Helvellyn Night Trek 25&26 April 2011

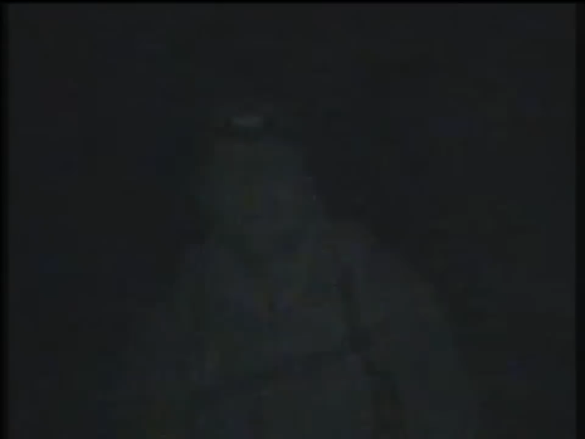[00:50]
Yeah, of course you fucking did. Oh, you look like Dean Winchester.
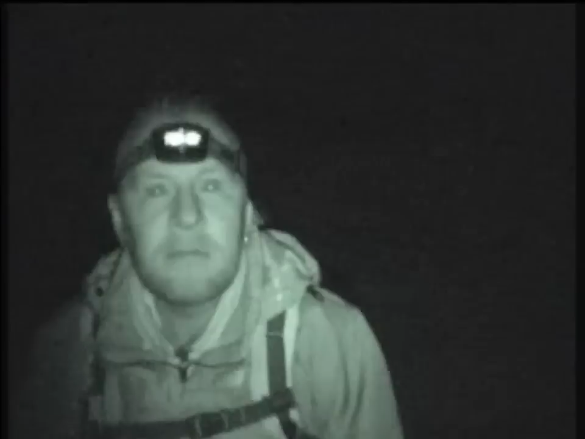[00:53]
Of course that's so fucking creepy, yeah. I may not do that, so I might, if I see that, I you see that kinda, on the camera. Yeah, I kind of shoot myself. Kinda?
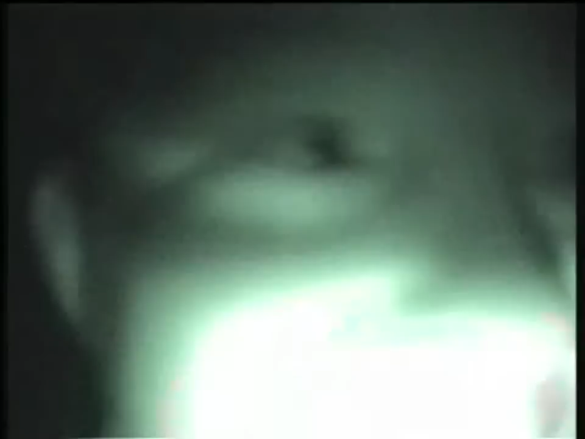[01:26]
Well, you look dead black, don't you? Fuck me, that's creepy as fuck. That's right, Joe thought you fat bastard.
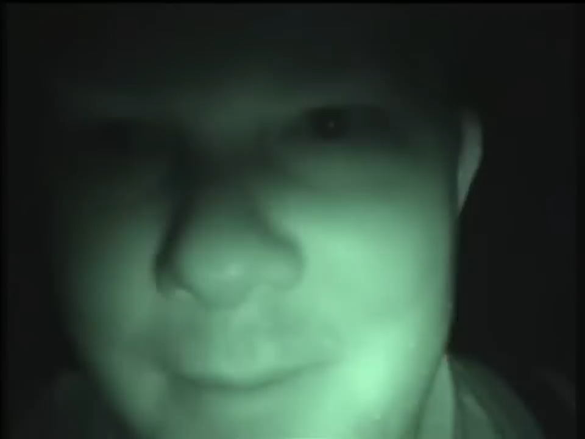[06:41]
Can you? Oh, that looks creepy.
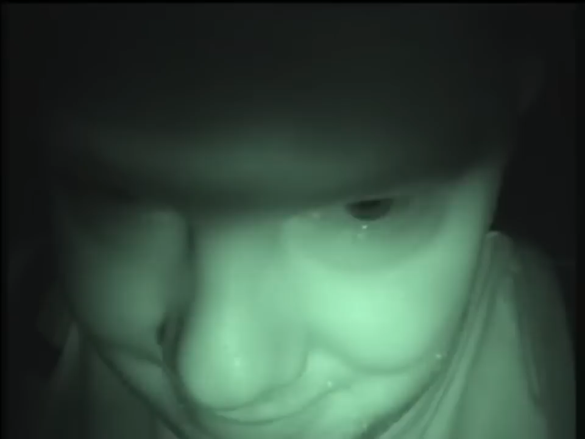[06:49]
Here, you do it. Have a look at her. Well, it looks like fucking The Descent or something.
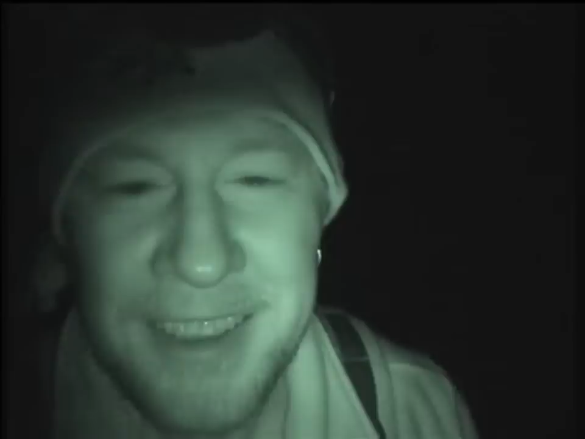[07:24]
Scared of me fucking selling one. It doesn't really show up unless you're a person or an animal. On the ground?